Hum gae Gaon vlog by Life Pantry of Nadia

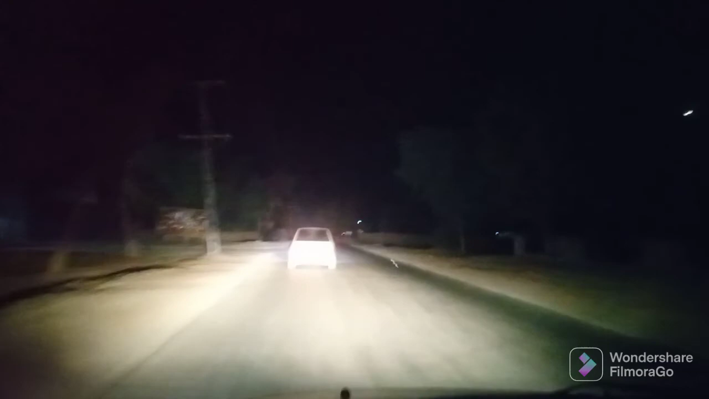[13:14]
सड़क पे सिर्फ हमारी दो गाड़ियाँ जा रही हैं इर्द गिर्द सारा अंधेरा बिल्कुल अंधेरा साइडों पे कॉक स्टूडियो सीजन 9